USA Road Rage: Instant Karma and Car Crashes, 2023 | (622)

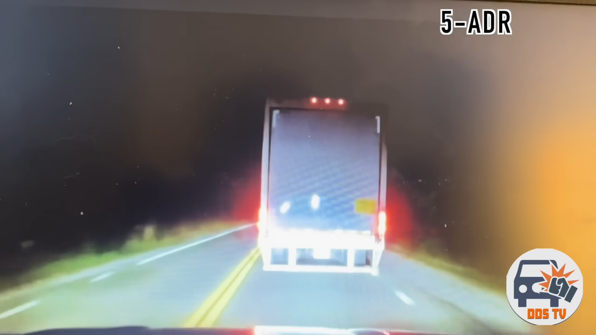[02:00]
This semi-truck driver was blatantly threatening the lives of oncoming traffic.
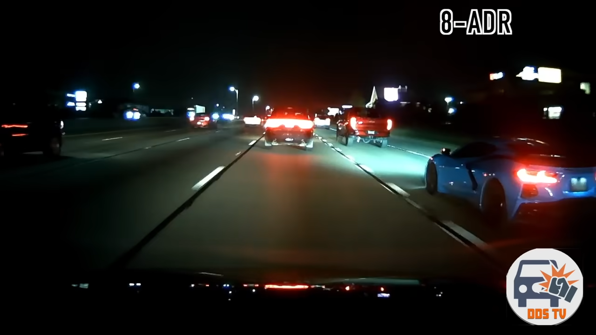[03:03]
God forbid the driver slows down a bit and lets him in his personal exit lane. The Corvette accelerated to block the person from merging, and I honestly hate people like them.